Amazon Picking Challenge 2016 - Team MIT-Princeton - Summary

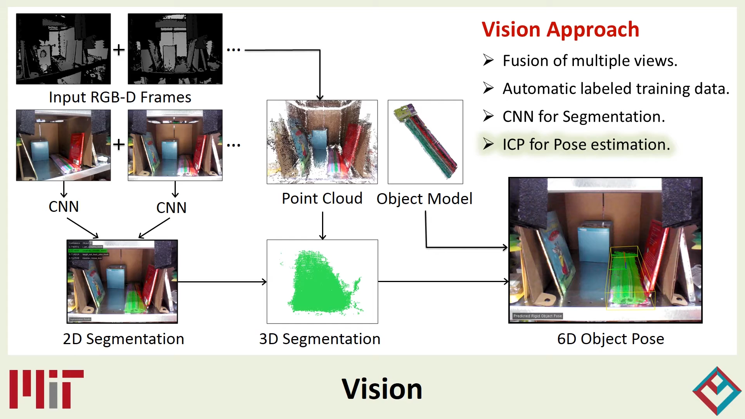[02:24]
The data from the different camera views is then fused together to form a segmented point cloud. A pre-scanned 3D model of the object is then aligned with the segmented point cloud to determine its 6 degree of freedom pose.